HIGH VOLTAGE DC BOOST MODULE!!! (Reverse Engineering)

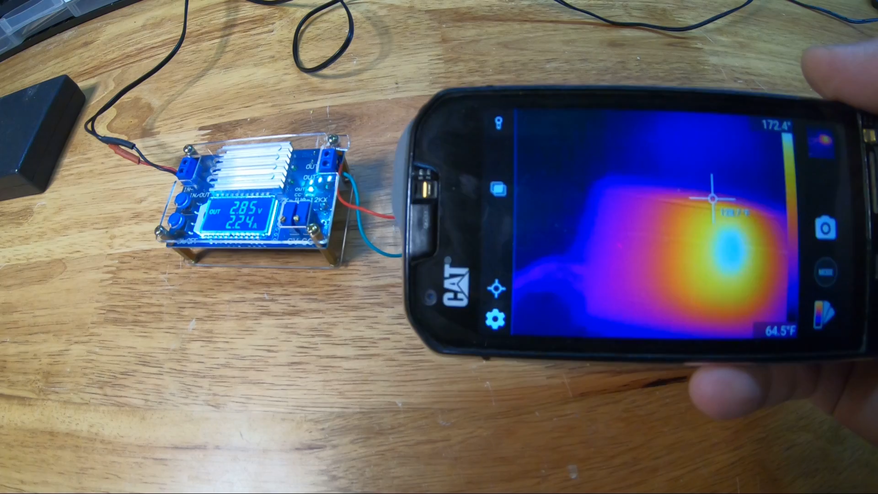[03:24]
On screen: scale bottom 64.5°F
Closer examination shows that this is probably the transformer and that's why it's heating up.
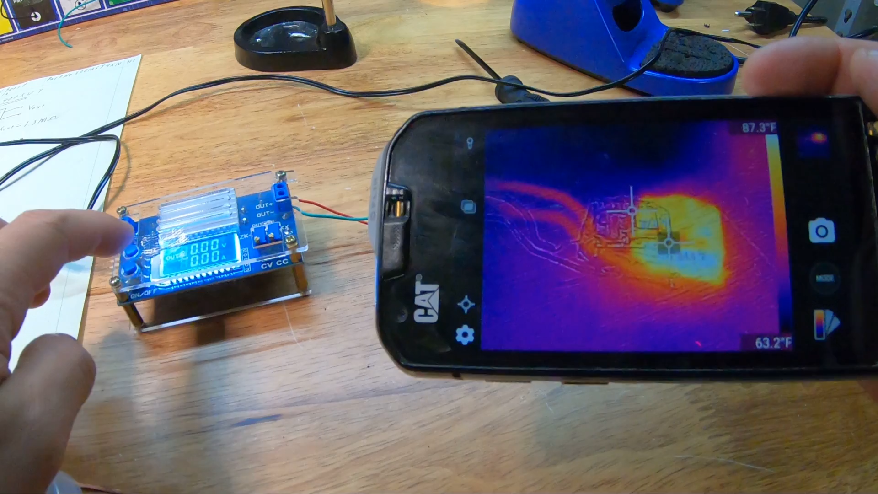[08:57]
On screen: scale top 87.3°F, scale bottom 63.2°F
So, since section one was mostly free from the epoxy now, I hooked it up to my buck converter so that I could observe some of its temperature characteristics, and it got pretty hot, sitting at well over 200 degrees Fahrenheit.